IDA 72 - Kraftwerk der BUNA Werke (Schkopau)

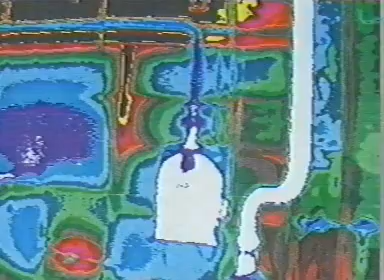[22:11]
Die schwarzen Stellen im Fachwerk der Kesselmauern jedoch dokumentieren hohe Wärmeverluste.
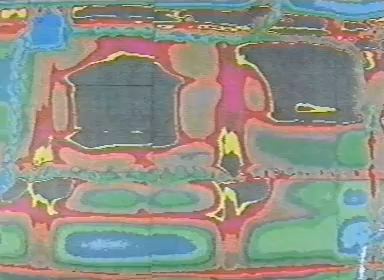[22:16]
Und solche Stellen gab es reichlich.